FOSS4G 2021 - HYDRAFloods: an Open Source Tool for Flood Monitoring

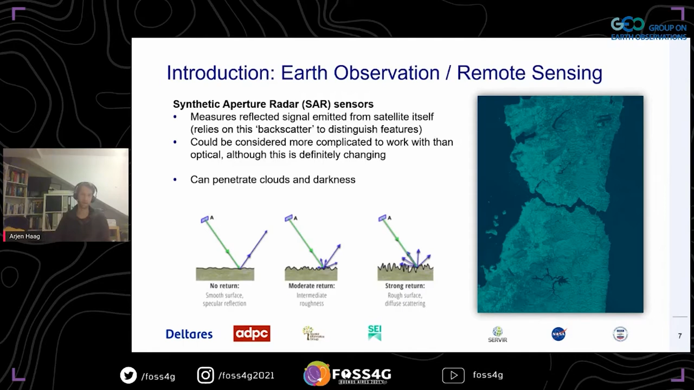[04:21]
because of course floods happen often when there's a lot of rainfall, and rainfall happens when there's a lot of clouds. So very often you're going to have your flood areas obscured by clouds, and then these type of sensors are really the saving grace. So on to the background.